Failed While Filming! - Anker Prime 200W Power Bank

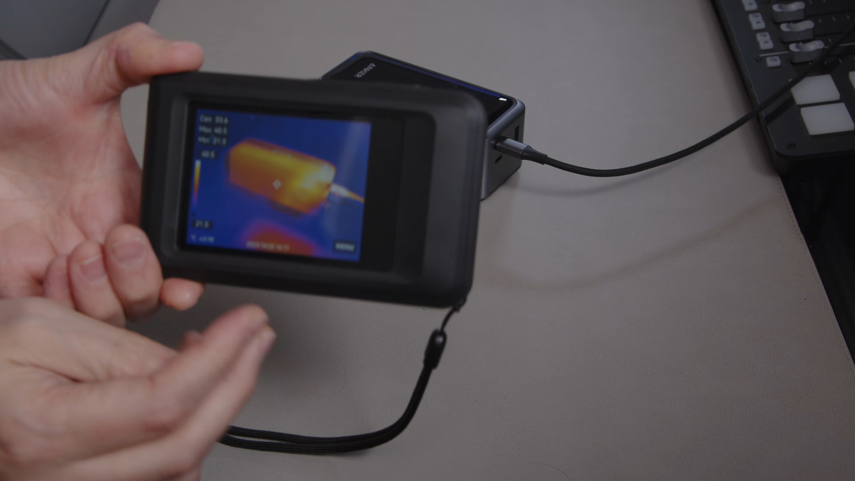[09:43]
uh so temperatures are sort of rising a little bit now we've got maximum temps there on the charger of 42 degrees while it's charging at 100 watts
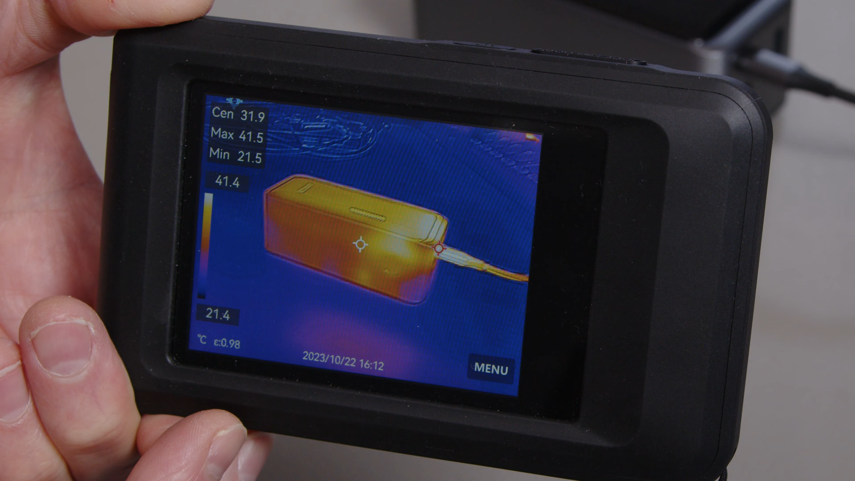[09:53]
On screen: spot 31.9°C, max 41.5°C, min 21.5°C, scale top 41.4°C, scale bottom 21.4°C
not anything to worry about but it definitely feels warm and you can see where the heat is spreading there across the unit so this one the 737 has six 21 700 cells